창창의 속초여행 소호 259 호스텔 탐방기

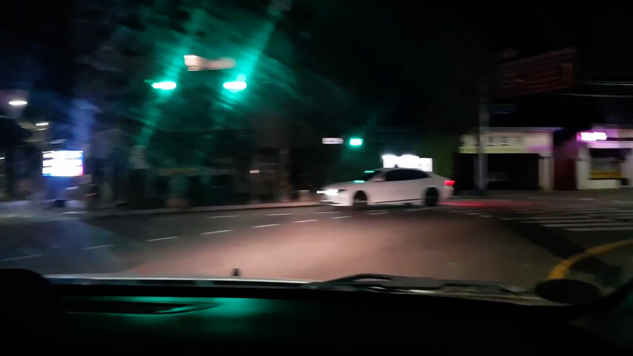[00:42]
이제 거의 목적지에 도착한 것 같습니다 현재 시간은 11시가 조금 넘은 시간인데요 속초 시내는 정말 여기입니다 네 드디어